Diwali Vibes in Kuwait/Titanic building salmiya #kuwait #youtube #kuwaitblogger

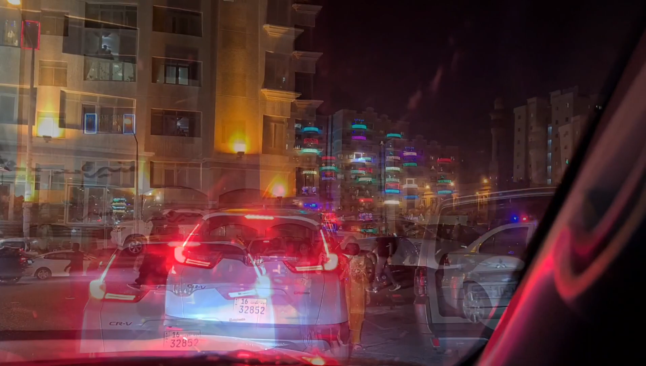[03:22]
এত হিউজ র‍্যাশ ছিল, আসতে না আসতে পুলিশ সবকিছুই ব্লক করে দিয়েছে, সবকিছুই অলমোস্ট বন্ধ করে দেওয়া হয়েছে।